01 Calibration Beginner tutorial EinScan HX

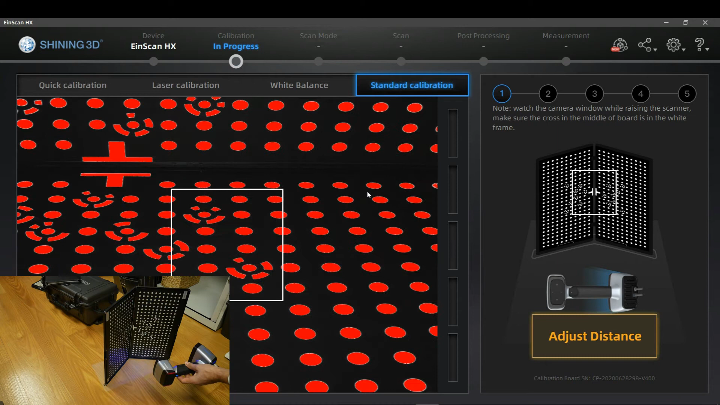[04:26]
I see the preview. Okay. And
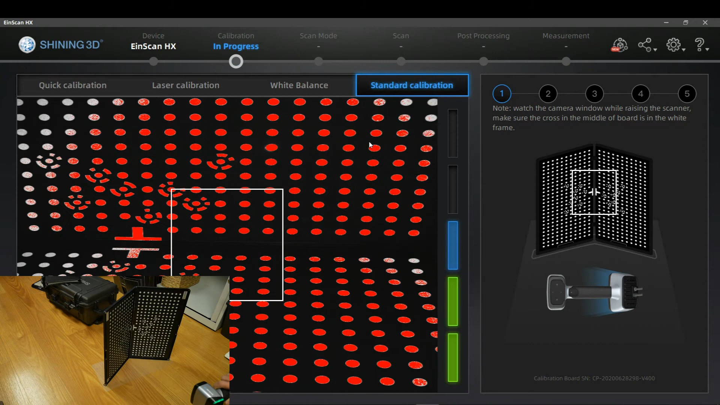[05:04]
where there is that symbol of the middle is there, and I'm rolling back with my office chair, and that's it.
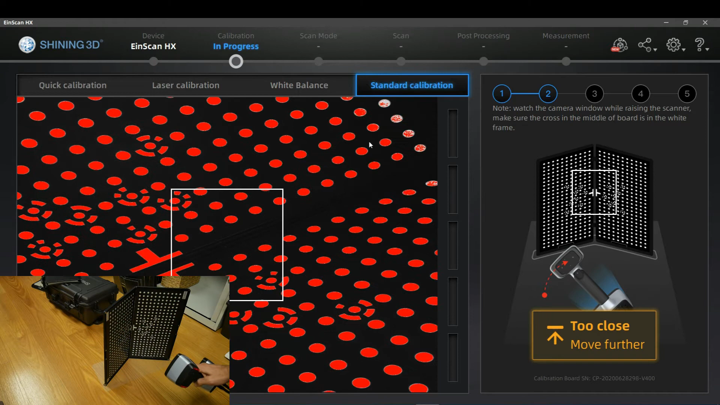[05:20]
and I'm going to roll back on the chair, try to keep the middle of the calibration board in the center of the box more or less.
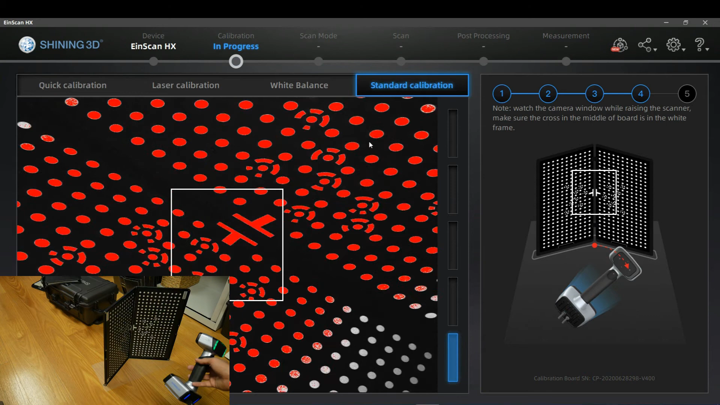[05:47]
Next view is turn the scanner 45 degrees to the right, rolling back on the chair.